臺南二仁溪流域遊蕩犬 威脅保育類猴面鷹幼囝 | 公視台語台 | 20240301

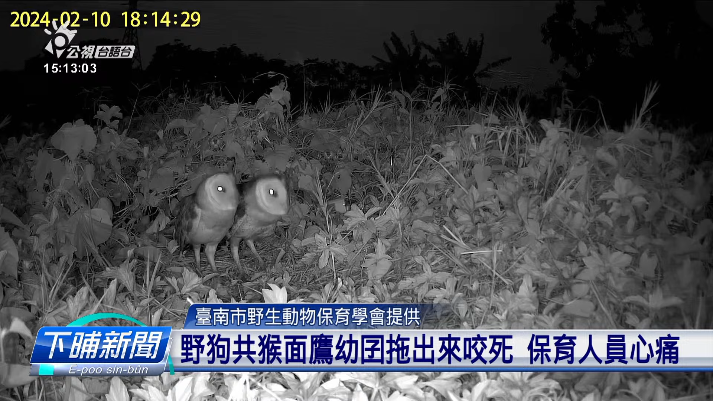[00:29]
流浪膏我過來高民營已經站在收頭較勁隙不過流浪膏也太多吃高民營也是被別逼走這些流浪膏被騎人抓去攻擊最後一直到流浪膏離開後高民營這陪回來把一件四季的 cars有回來臭裡面看到這團樹人心痛的委員感到高民營生態的學會員也感覺非常不甘也可以去推測就是這個就當局的行為它並不是為了祕食它其實單純是為了好玩所以它只是把它咬上或者是細